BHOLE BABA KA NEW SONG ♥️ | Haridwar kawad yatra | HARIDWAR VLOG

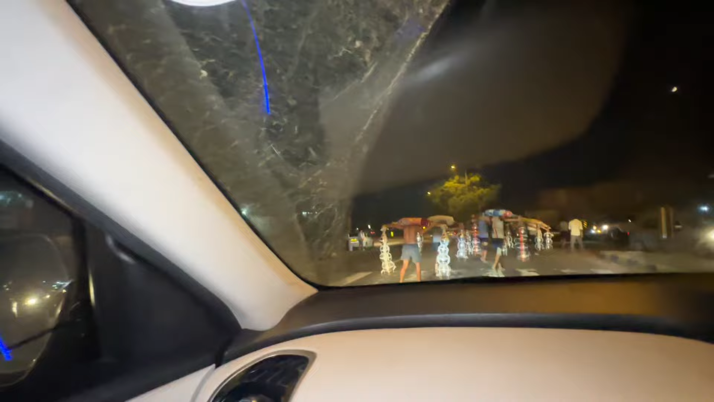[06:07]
ये जो जा रहे हैं ना इन्होंने, कि भाई इनको निकालने के लिए, ये सही काम किया भाई, अच्छा काम है।
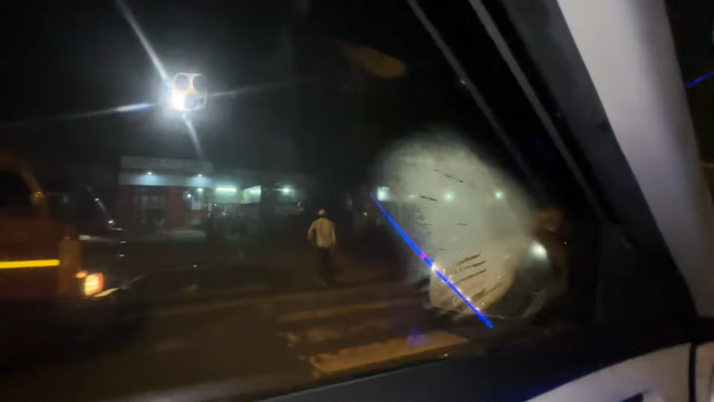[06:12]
हाँ मैं सोचा पता नहीं भाई क्यों रोक रहे हैं हमारा रास्ता, मुझे ऐसा लगा कि कोई लगी चोट, हाँ किसी को चोट रोड लगी होगी, पर सही है,
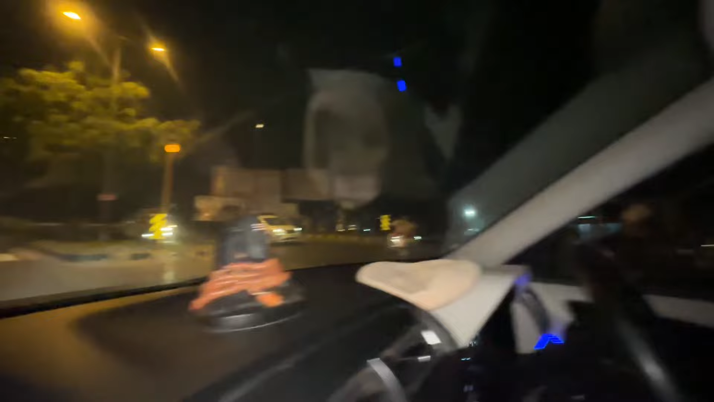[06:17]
अच्छा काम है, करना चाहिए सबको।
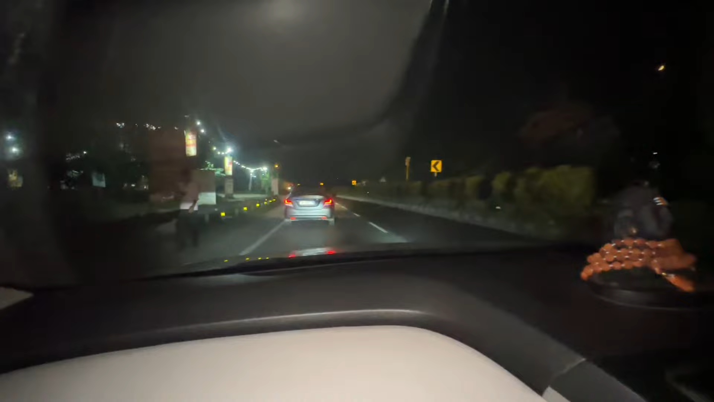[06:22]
आगे वाली गाड़ी में देख शीशा नहीं है, इसने अपनी सारी टेप लगा ली पन्नी साथ, हाँ चल रहा है अपने परमानेंट जो गाड़ कर दिया इसका। अब फोड़ के दिखाओ मेरा शीशा
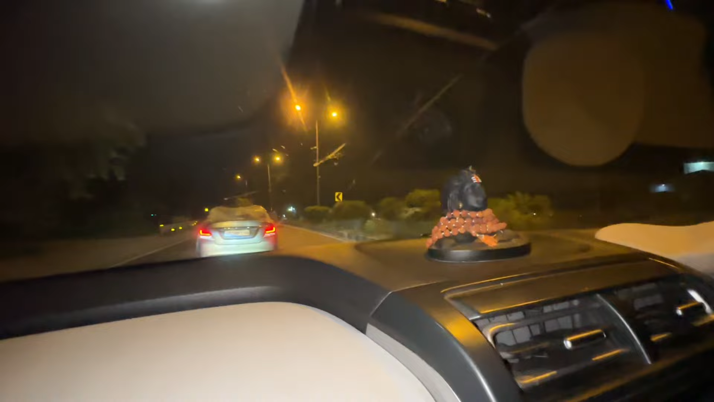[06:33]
कोई। दोस्तों अपना गाना खत्म कर दिया हमने यहाँ पे पूरा, और शूट हो चुका है, ढाबी लिए हरिद्वार, अब निकल लिए यहाँ से घर के लिए।
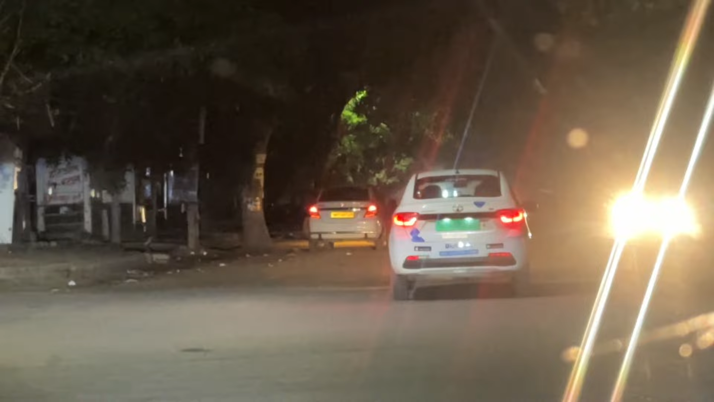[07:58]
बस सही सलामत हो मेरी गाड़ी है? वो रही लेफ्ट में,